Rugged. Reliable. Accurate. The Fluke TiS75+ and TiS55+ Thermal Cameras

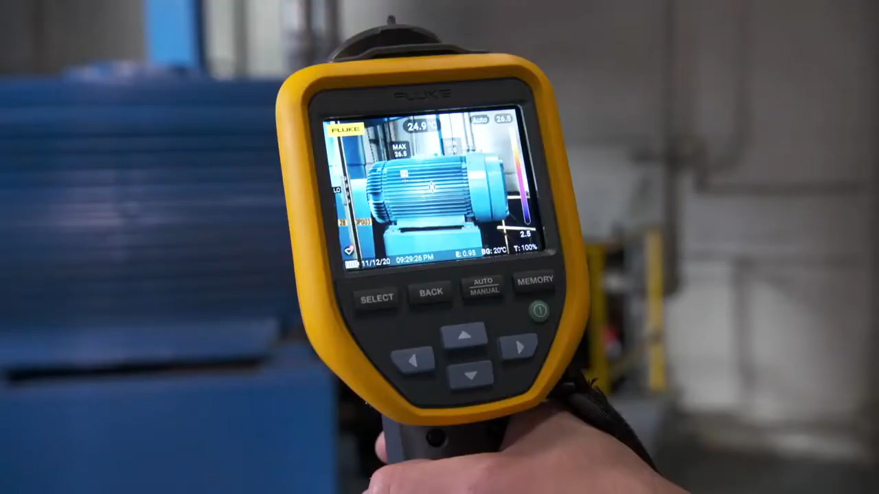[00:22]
Innovative IR Fusion lets you overlay a visual
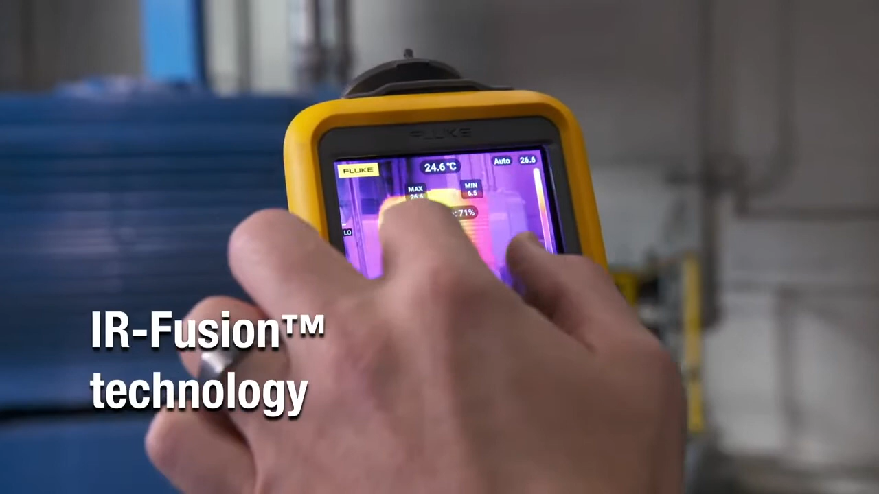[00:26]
On screen: spot 24.6°C
image over the thermal image with blending features which enhance your image. You can also ditch your clipboard and use the camera's time-saving photo notes and asset tagging features.
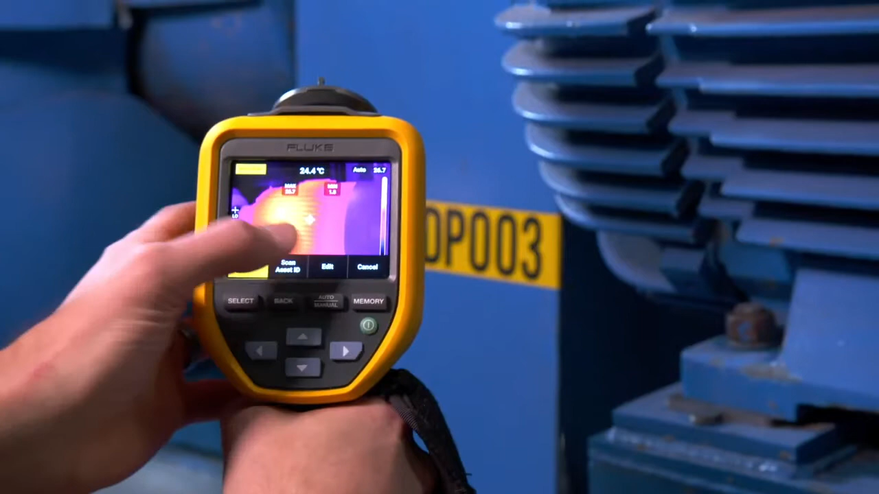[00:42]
On screen: spot 24.4°C
Add visual images which automatically associate with the IR image and asset.
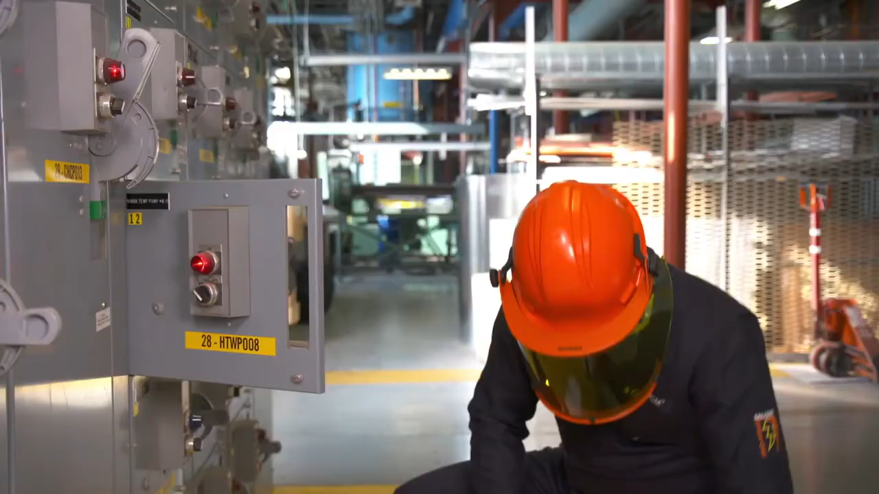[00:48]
The Fluke TIS 75 Plus offers even more.
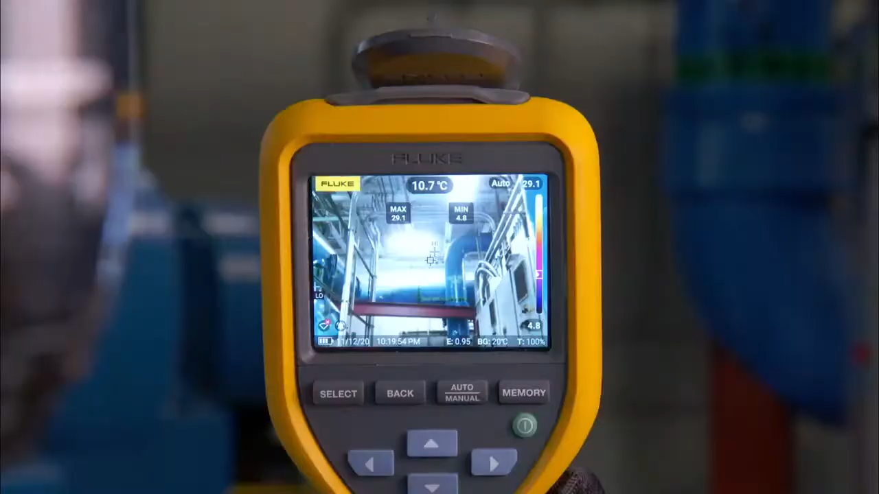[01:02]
On screen: spot 10.7°C
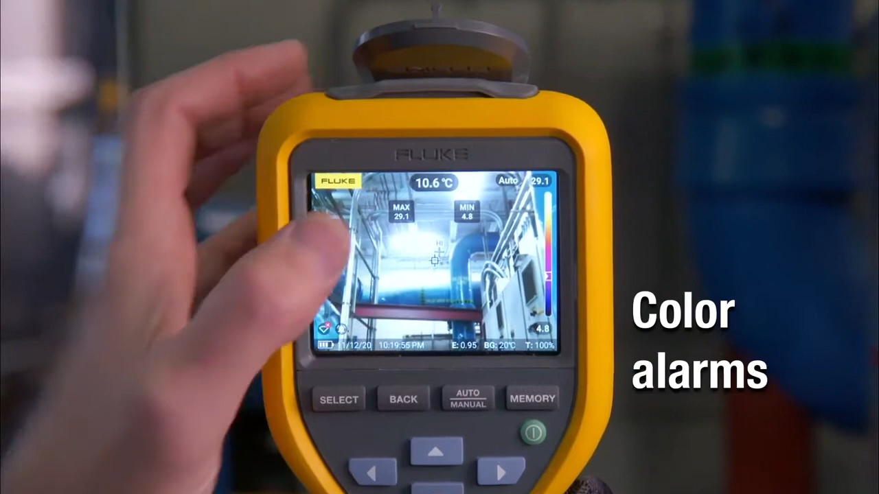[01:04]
On screen: spot 10.6°C
Use color alarms to set a max or min temperature threshold and highlight those hotspots or areas of interest.
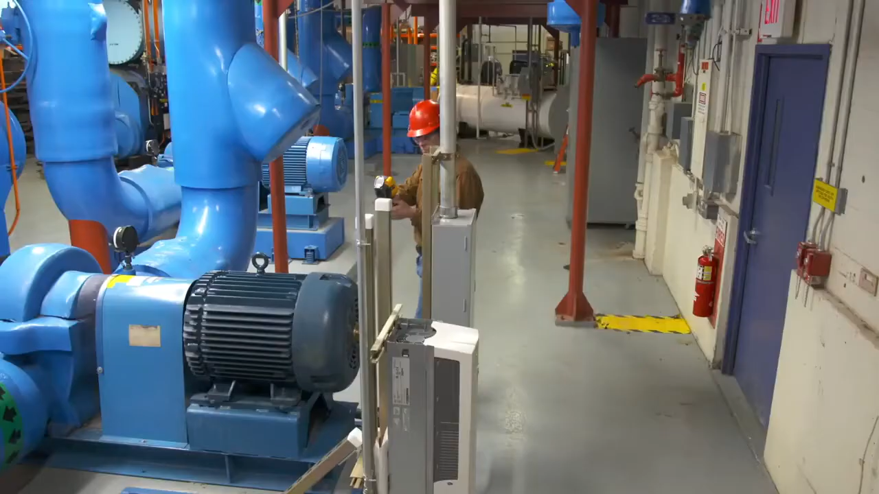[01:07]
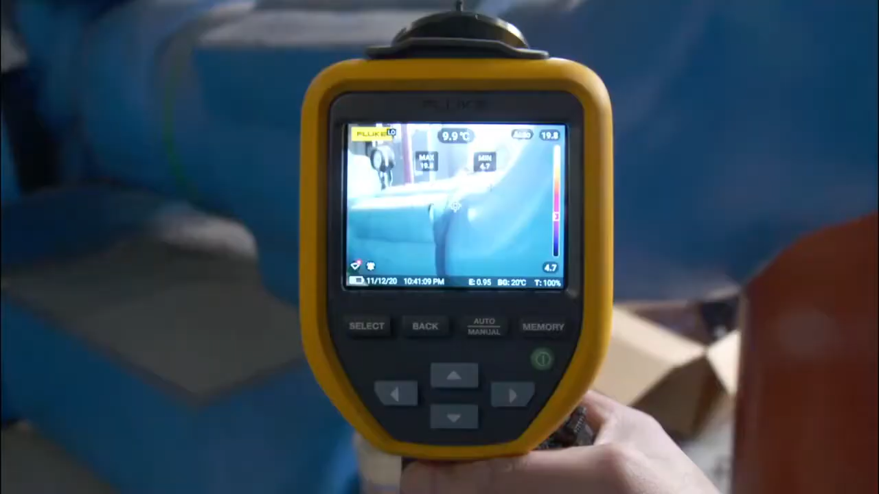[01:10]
On screen: spot 9.9°C
Not only will the TIS 75 Plus alert you to hotspots,